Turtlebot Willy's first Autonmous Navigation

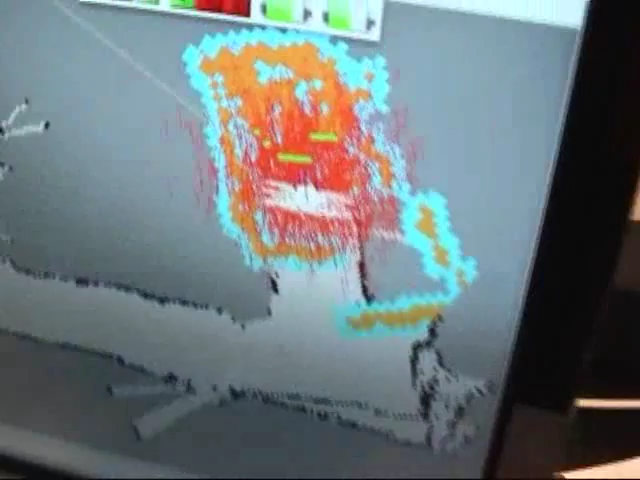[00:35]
kitchenette area and you can see this big blob in the middle of it, that's where Willie thinks he is.
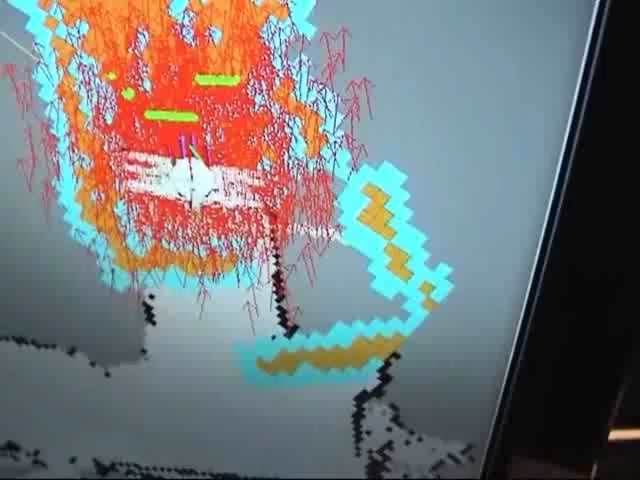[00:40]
So now send him down to the,